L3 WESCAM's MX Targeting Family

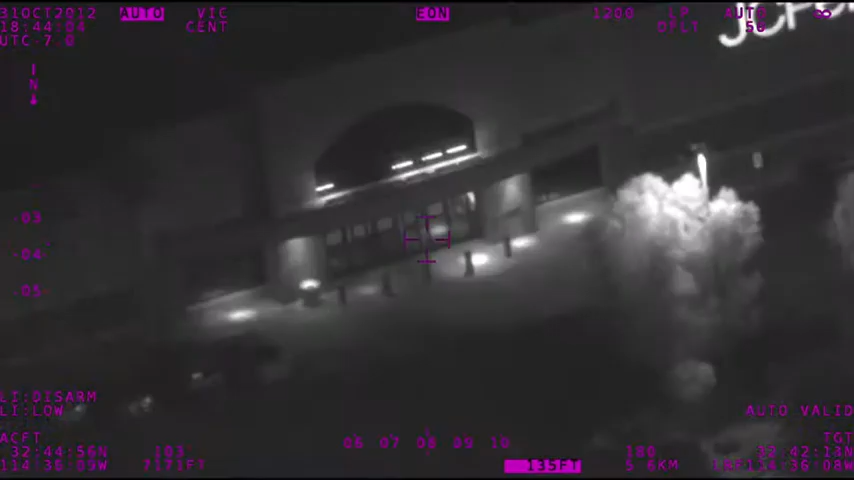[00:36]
High reliability is achieved through a diode-pumped laser target designator,
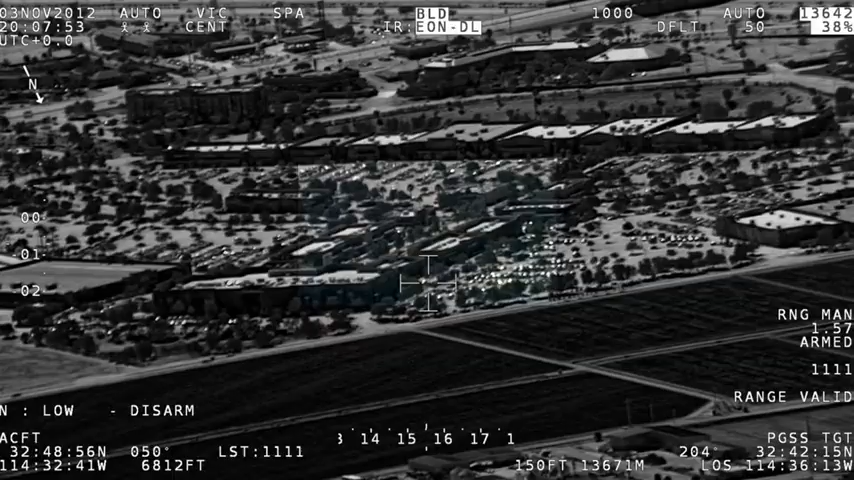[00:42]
and systems offer precise geo-pointing technologies for hands-free simplicity, regardless of aircraft movement or obstructions.
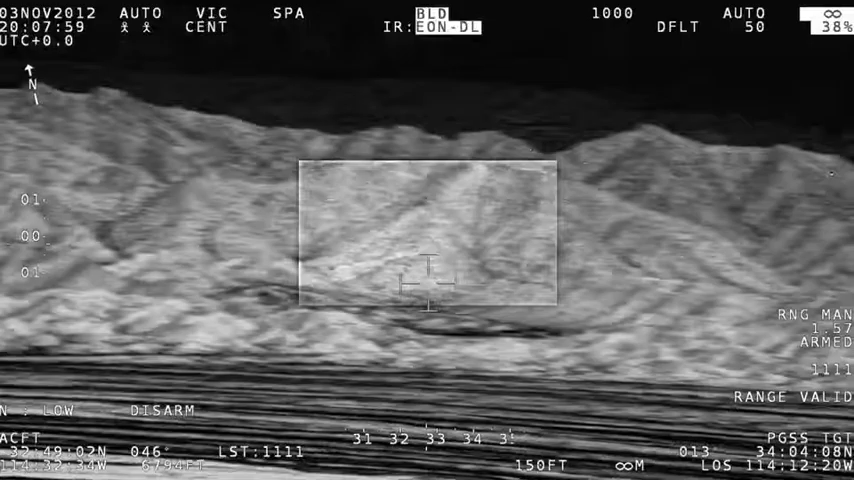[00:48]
Key technologies incorporated into WESCAM's targeting systems are High-definition EOIR.
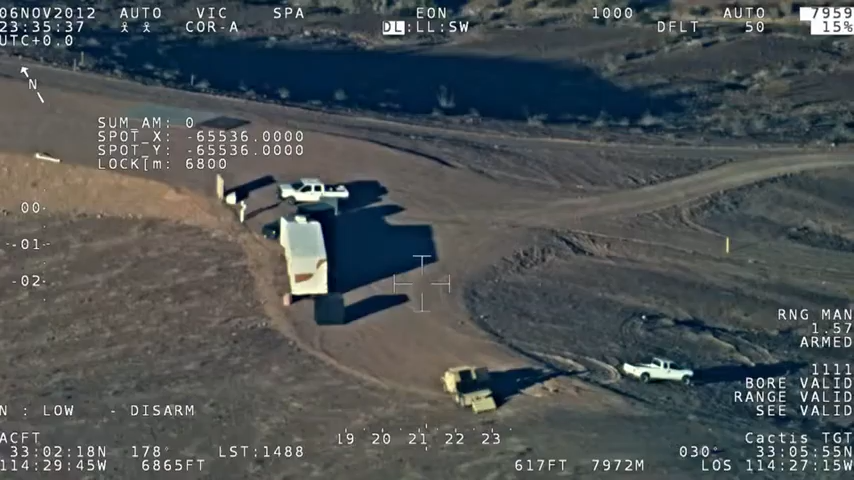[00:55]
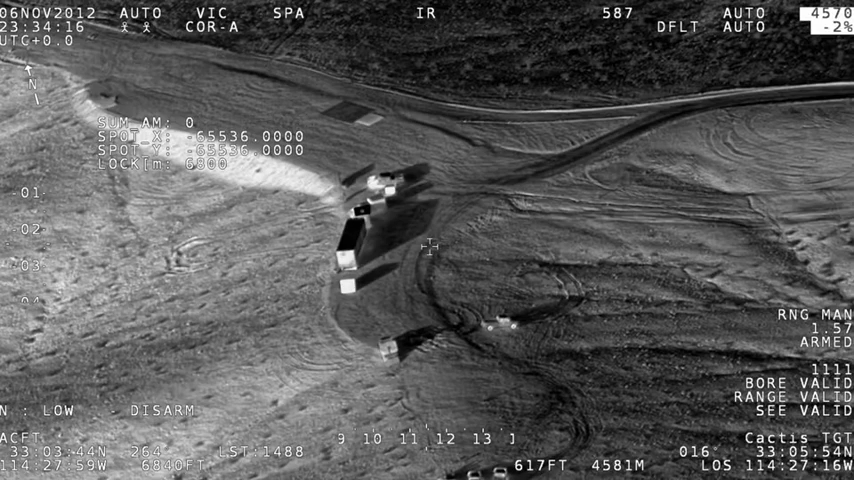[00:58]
Multi-spectral imagers cover the range of illumination conditions from daylight, low-light, to complete darkness.
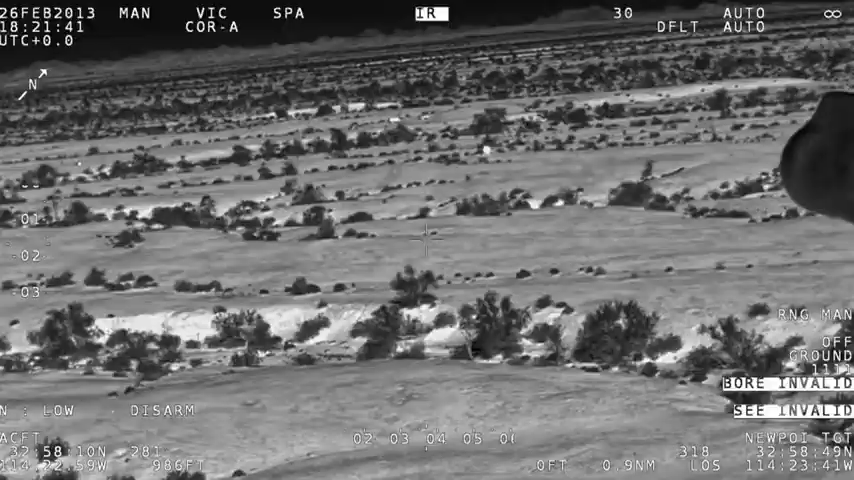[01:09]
Four- and five-axis gimbal architecture ensures industry-leading stabilization and maximum target detection, recognition, and identification ranges.
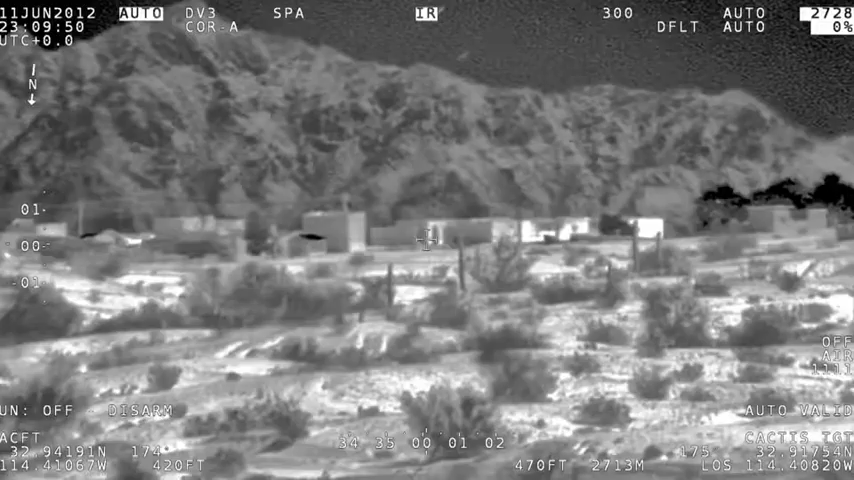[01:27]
Image blending uncovers more detail by blending HD, EO, and IR images into a single stream.
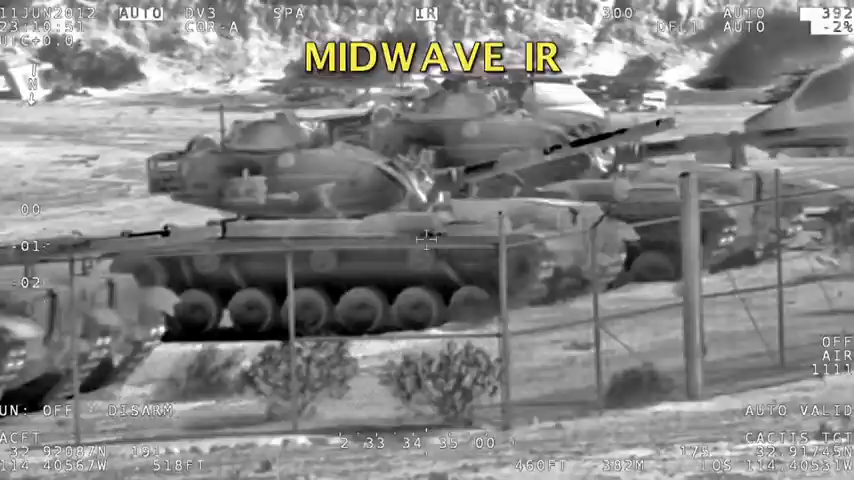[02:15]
mid-wave IR, laser range finding, and laser illumination.
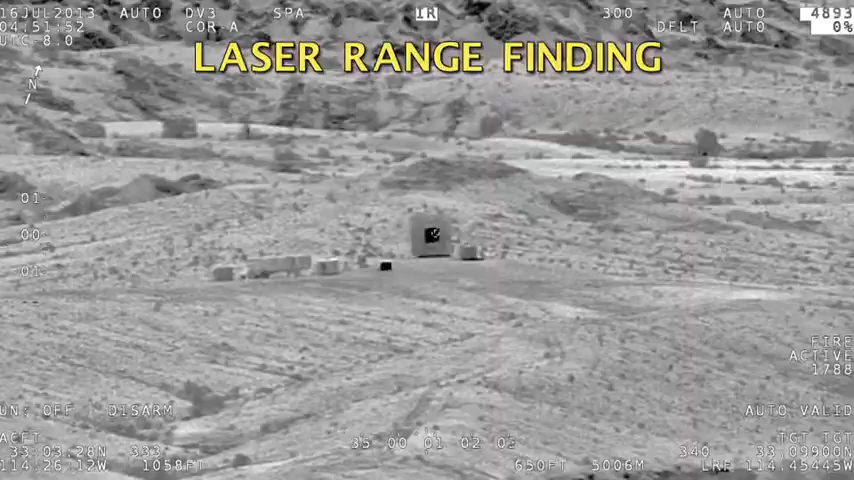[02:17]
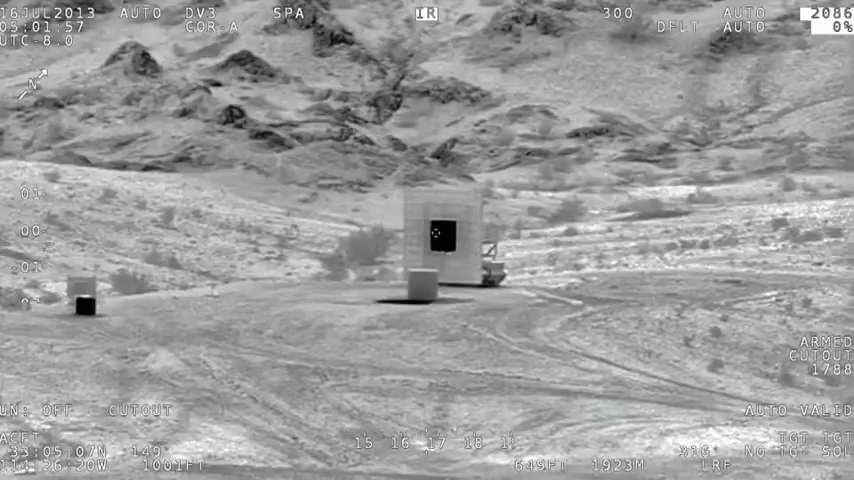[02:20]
The MX-10D's laser designator is compatible with U.S. and NATO codes. MX-15D.
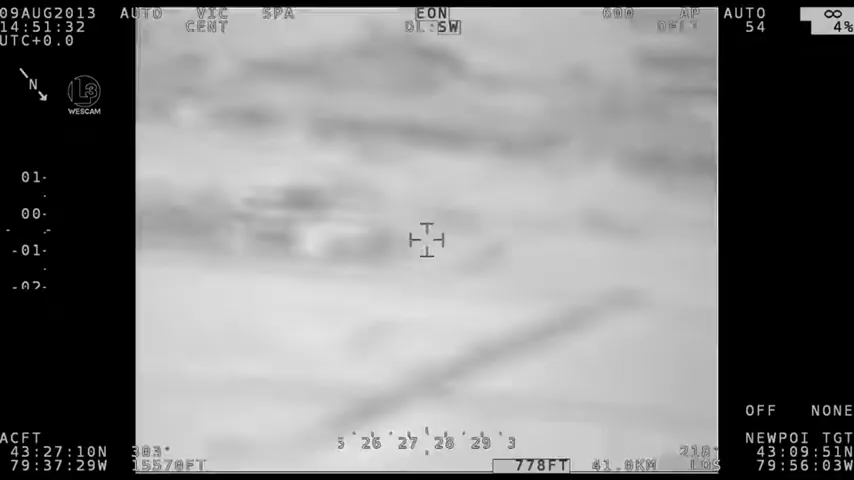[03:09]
The system features large-aperture, high-magnification optics for outstanding
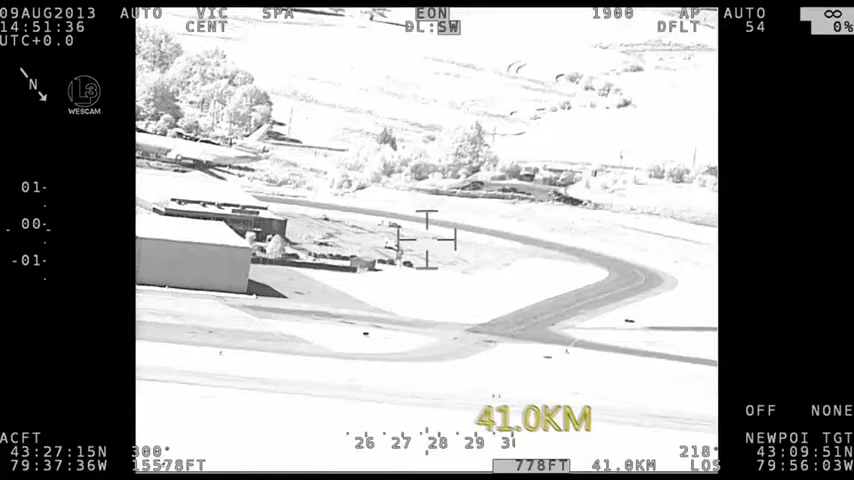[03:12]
image quality and leading ranges under a wide array of illumination conditions. MX-25D. The MX-25D has redefined industry standards
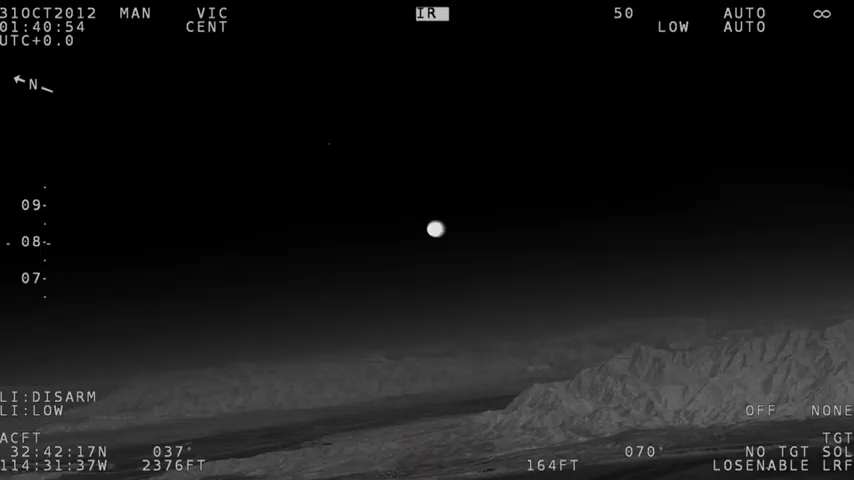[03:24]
with the best-in-class ultra-long-range EOIR imaging resolution and range performance.
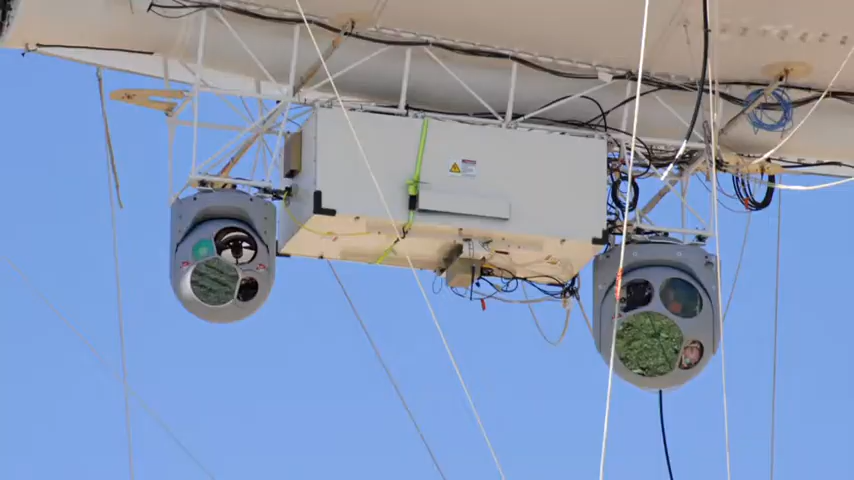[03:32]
Ideal for fixed-wing, UAV, and aerostat platforms,
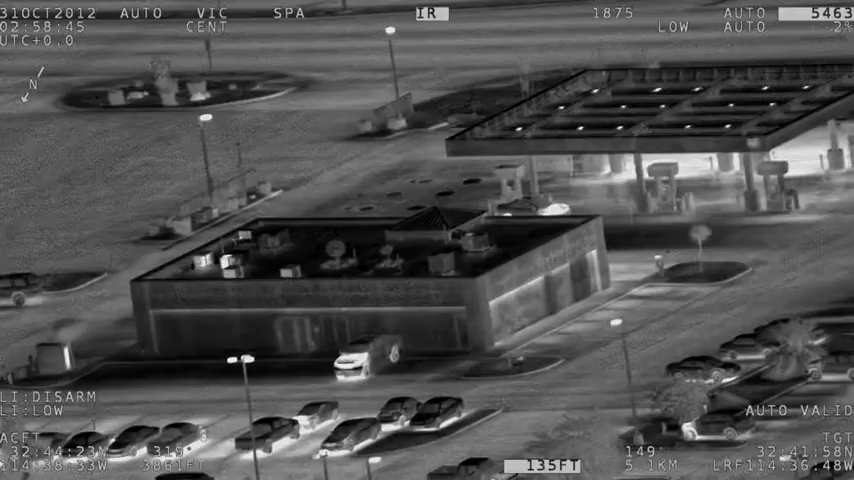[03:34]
its large-aperture, high-magnification optics allow for unprecedented
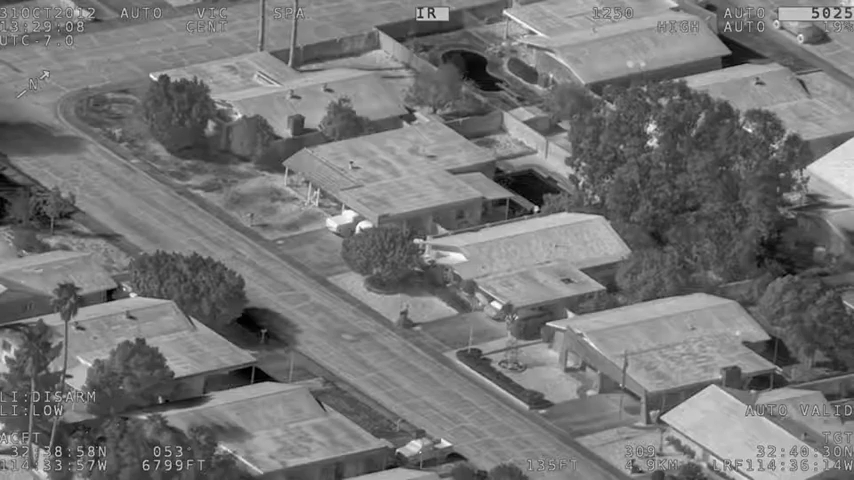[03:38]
image sharpness and exceptional low-light performance.
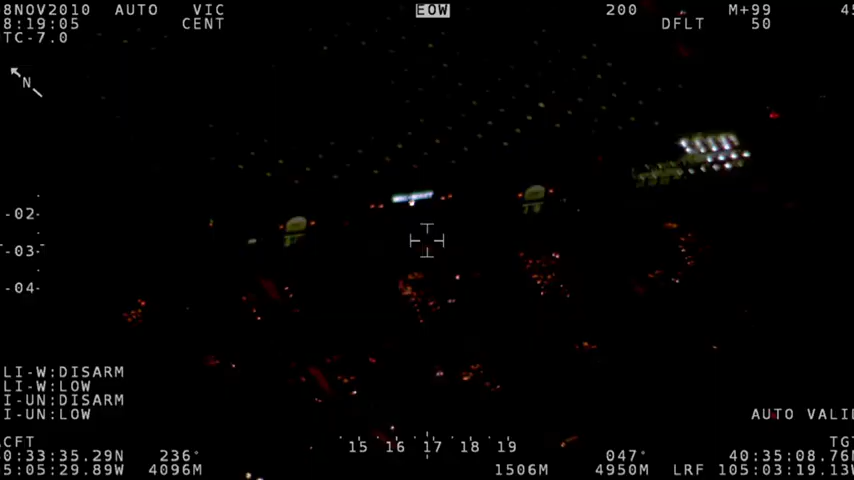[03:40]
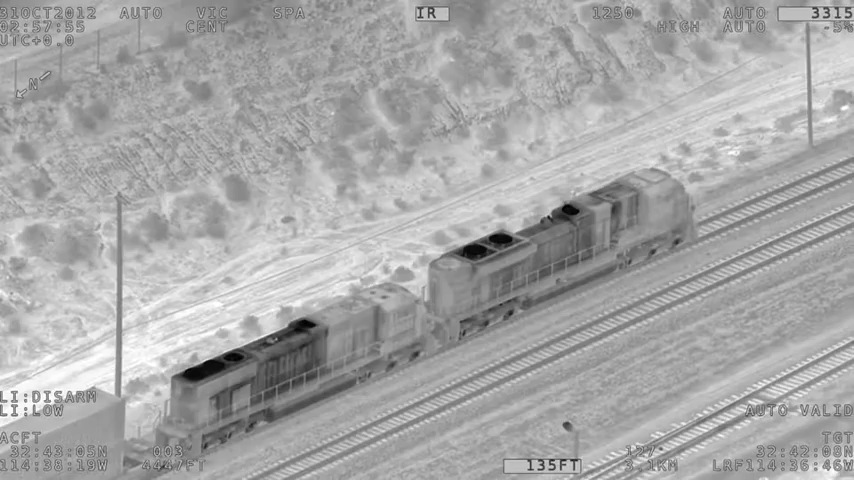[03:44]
These technologies are complemented by high stabilization levels, which enable outstanding range performance from a turreted multi-sensor EOIR system.
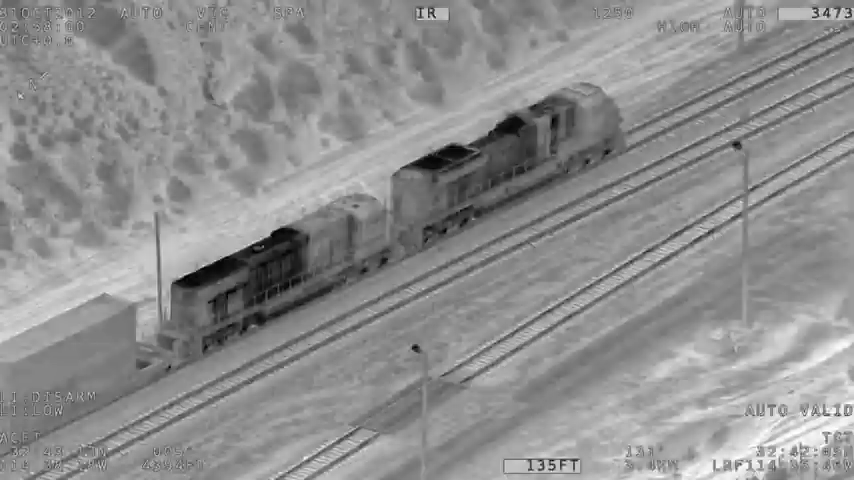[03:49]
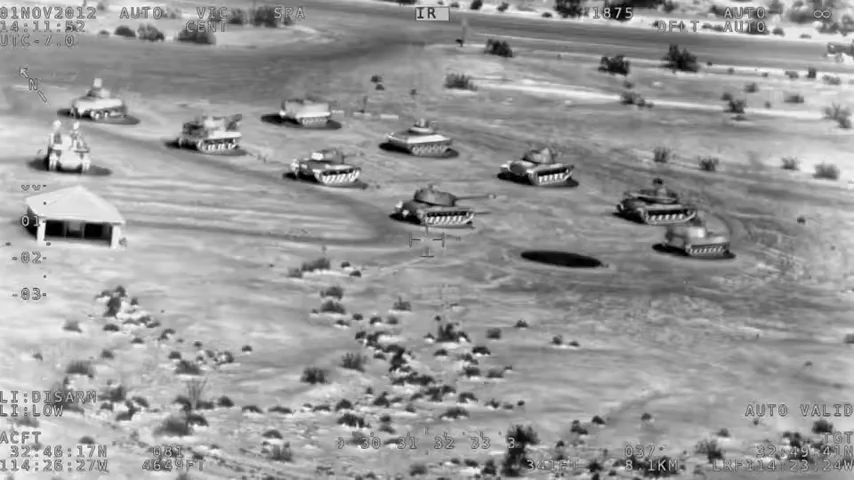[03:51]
The system's Navigational Grade Inertial Measurement Unit,